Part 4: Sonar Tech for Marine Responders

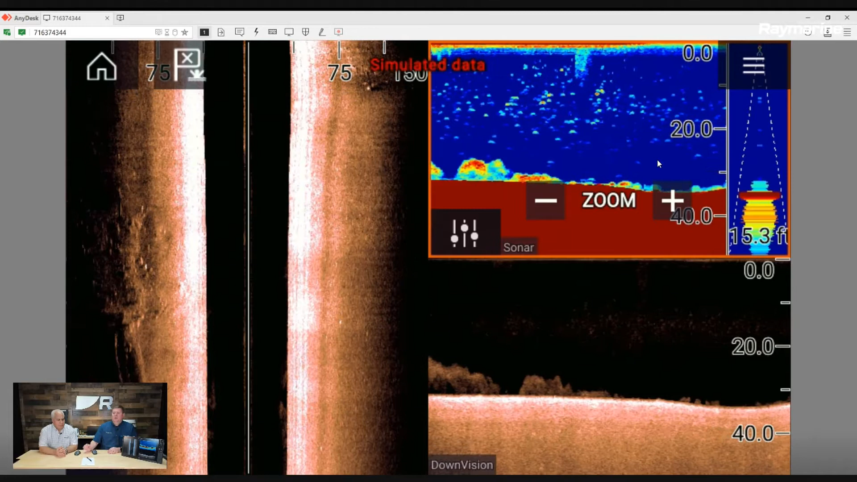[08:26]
So, um, looking at the side vision and the down vision, I noticed that we have quite a strong echo here right at the edge. I think this is where the sonar beam actually hits, um, the river bottom or the lake bottom or the ocean bottom. Um, sometimes there can be targets in there. Yeah. Is there any kind of tuning we can do to make that a little bit clearer? There is actually. Um, if you select onto the side vision page. Okay.
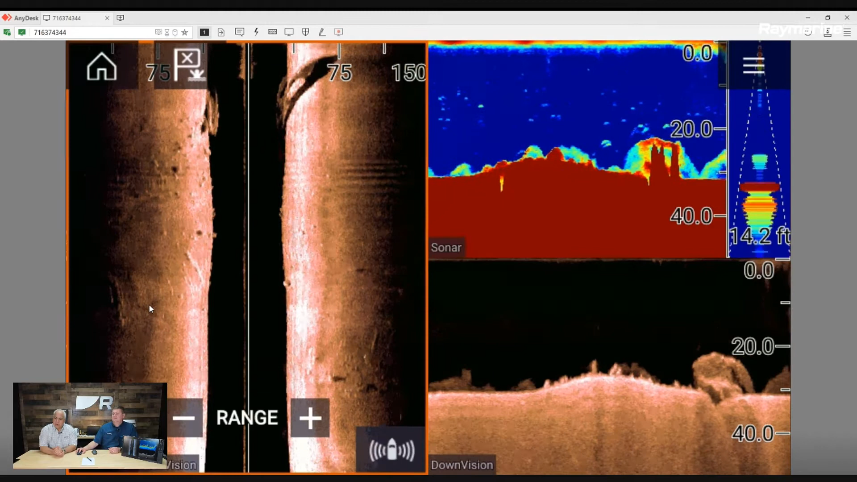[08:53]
On screen: depth 14.2 ft
In the lower left, you see the three kind of. Like the graphic. Graphic. Yes, exactly. We're going back to the seventies. Um, but if you click on that, you're going to come up with a couple of settings.
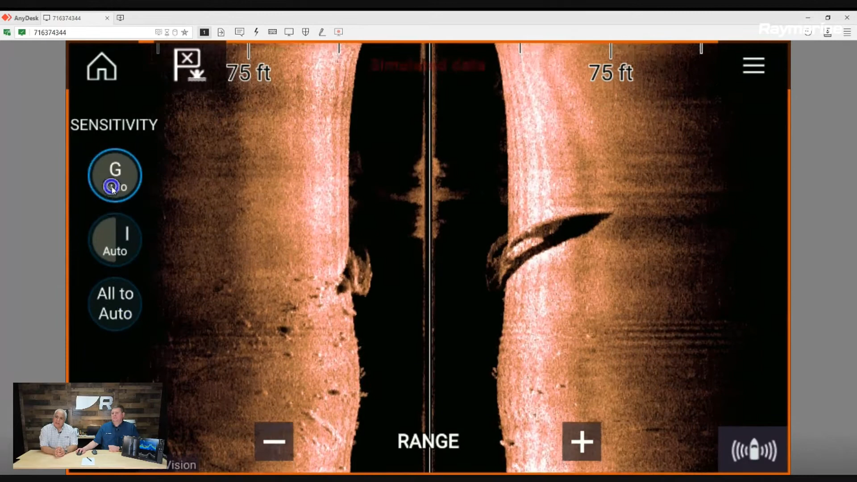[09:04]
There's the gain intensity, and then there's the police and fire button, the all to auto.
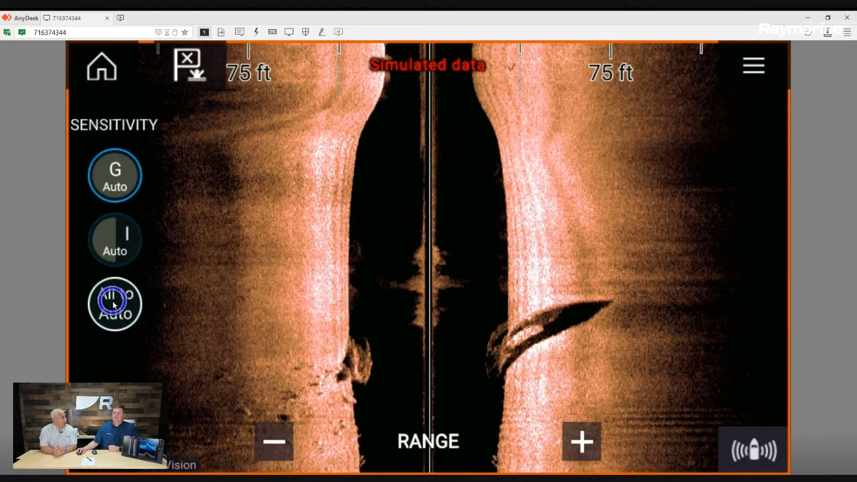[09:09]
So if you, if you make a mistake, you kind of just click on that and it brings you back to, uh, yeah, look at that. To, to the home kind of. You can't break it.
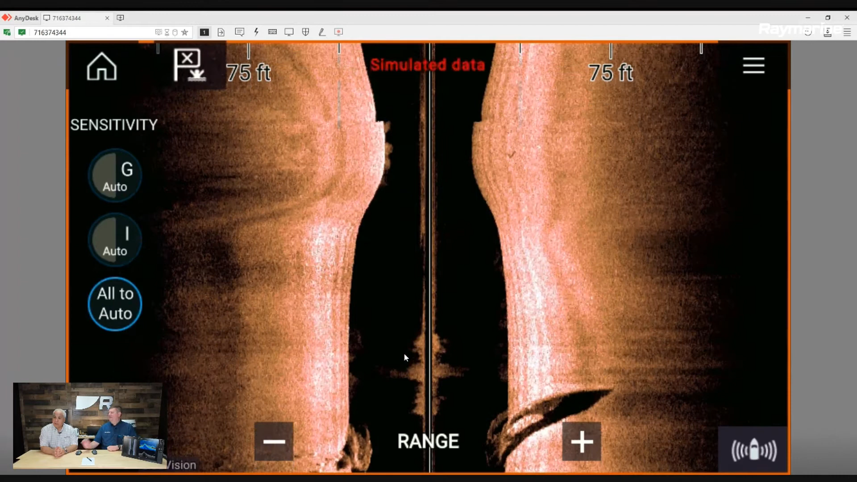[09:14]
You can't break it. Um, but the intensity is really the one we want to be looking at here.
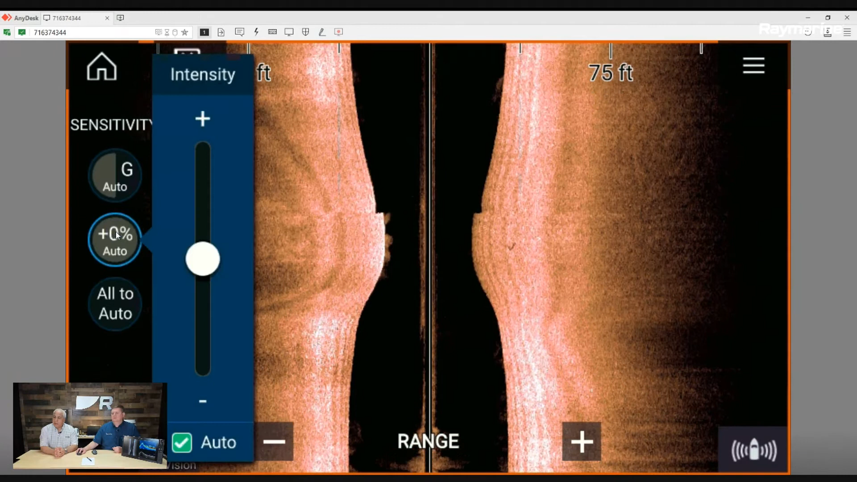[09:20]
And, um, you know, normally we always kind of want to add stuff to enhance things. Actually, in this case, sometimes decreasing that intensity can darken up that full leading edge.
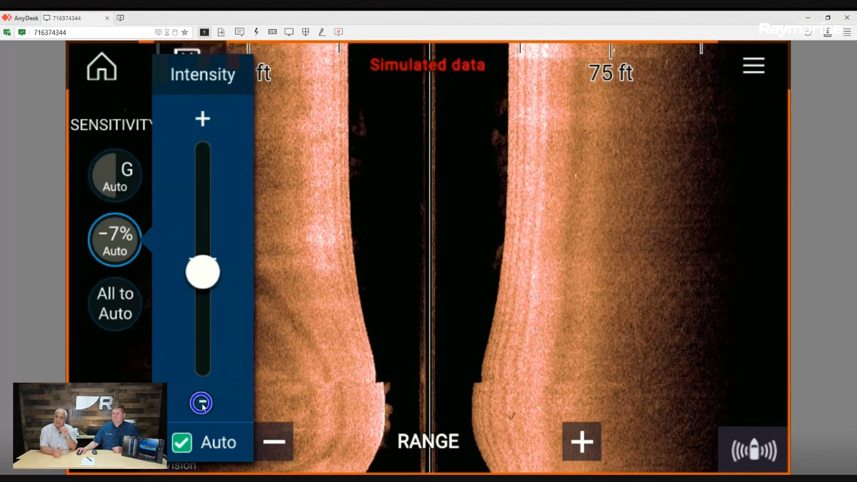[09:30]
It's right about there. As you see that dark, that leading edge kind of darkened itself up a little bit. And if there were some targets in there, it's going to make that much easier to see those targets. Yeah.
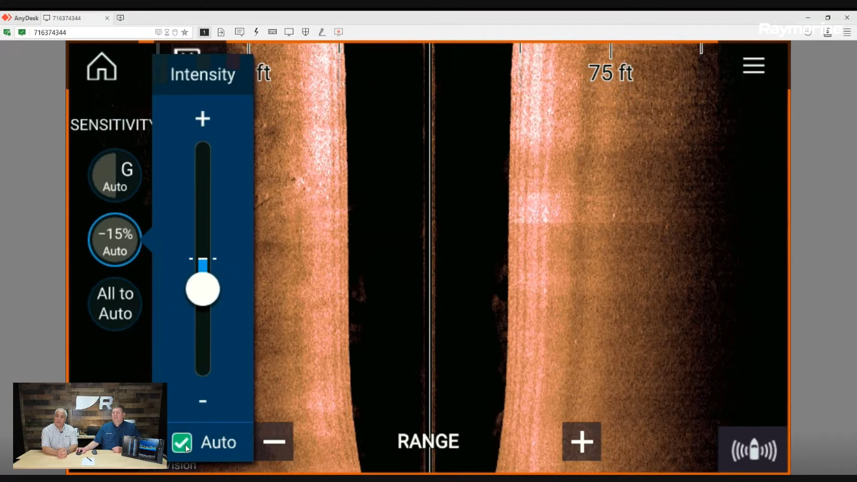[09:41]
It's definitely taking that white edge off of it and, um, yeah, it makes it much more visible. Yeah. And you can, you know, play with that, um, up and down to, you know, whatever your viewing pleasure is on that. Um, there is also the capability, Jimmy, to, to change the background colors and the sonar colors on all of this stuff. Okay. So as you go into the menu and change those colors, um, you know, some of those colors, you can add a little bit more gain. Some colors you take away a little bit of gain.
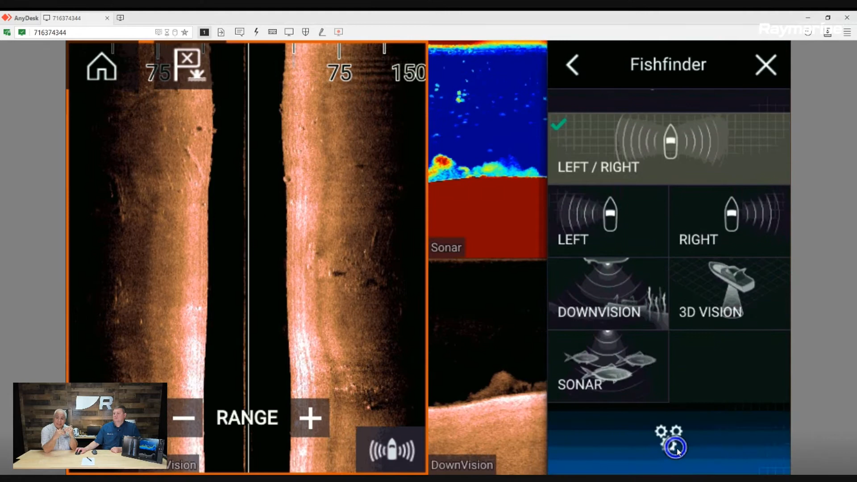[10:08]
It's really personal preference on the colors. Okay. And here's all the color palettes here. Yep.
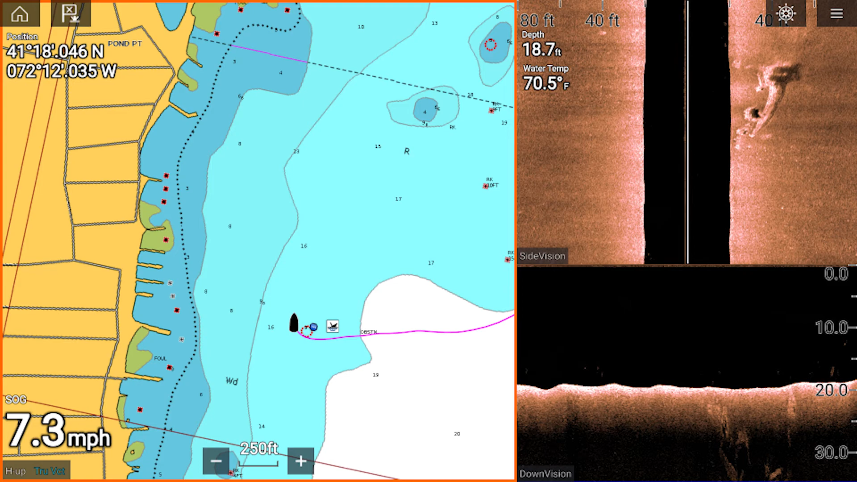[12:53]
On screen: depth 18.7 ft, water 70.5°F
Um, and I know because I've been over this thing 250 times that I can come over this from a different direction and, and different ranges. And the, the, the wreck isn't as visible at those ranges and at, at those angles. So, um, angle of approach and direction of approach are, are very important things. If you see what we're going to, you know, quote unquote, a target of interest, it's very important to put a waypoint on it. We'll show you how to do that momentarily. Um,
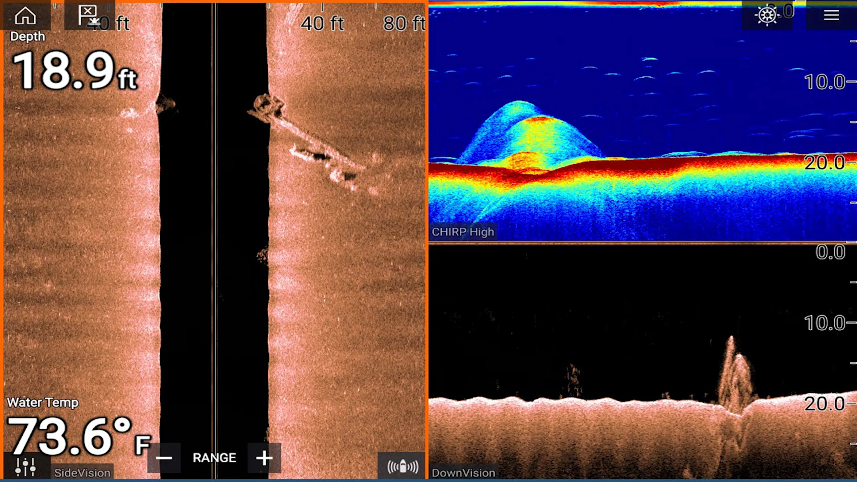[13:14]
On screen: depth 18.9 ft, water 73.6°F
and then come back and approach that target from different angles and different ranges so that you get your best, um, uh, you know, view of that target and you get the best resolution on it. Yeah.